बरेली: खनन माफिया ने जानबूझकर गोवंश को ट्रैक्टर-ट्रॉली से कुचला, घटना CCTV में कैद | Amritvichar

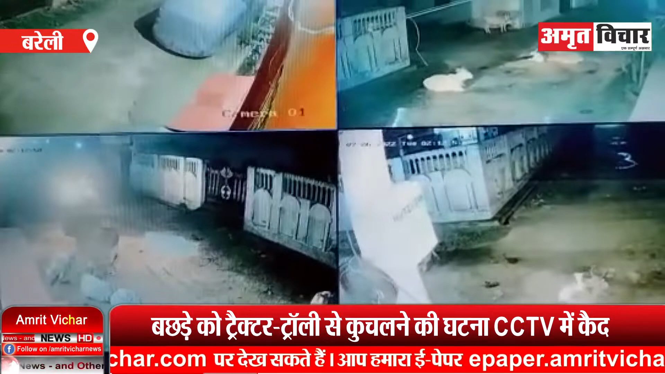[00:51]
जब वह मंगलवार सुबह करीब पाच बज़े उठा तो उसके घर के पास लाल पोटी चोड़ाहे पर गाय का एक बच्छड़ा मृत वस्था में पढ़ा था जहां कई गायों से घेर कर खड़ी थी जिसके बाद विपिन ने वहां लगए सिसी टीवी की फुटेज को चेक किया तो उसमें रात